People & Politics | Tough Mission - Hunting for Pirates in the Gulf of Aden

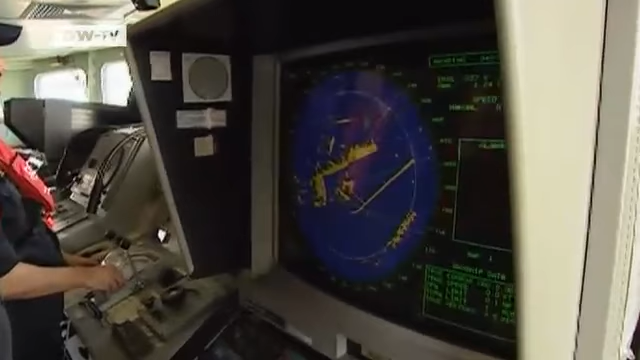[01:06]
of the anti-pirate mission he identifies suspicious vessels
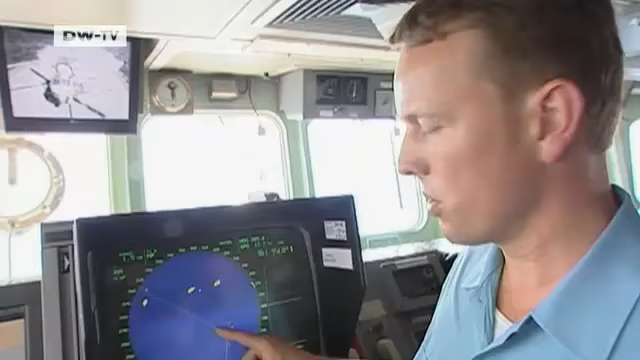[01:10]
if
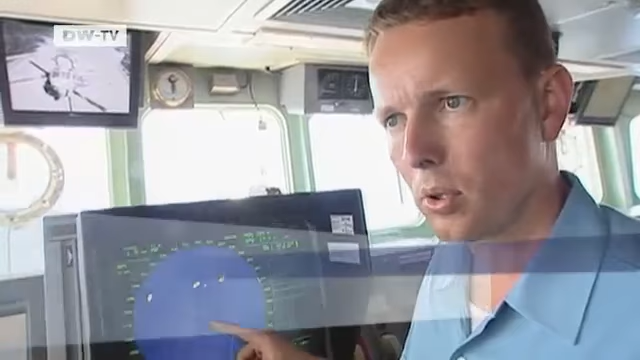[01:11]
a pirate skiff is hidden among these little yellow points we wouldn't immediately notice
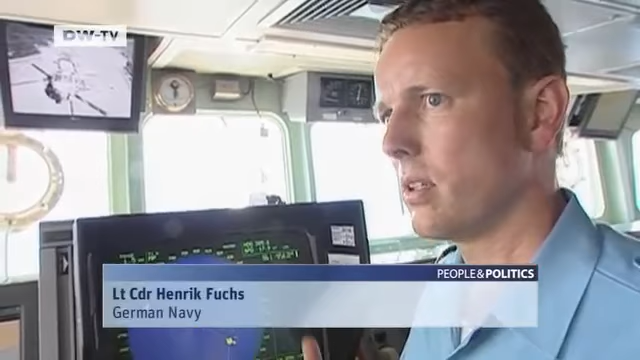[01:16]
it you can't recognize which are pirates until they go into action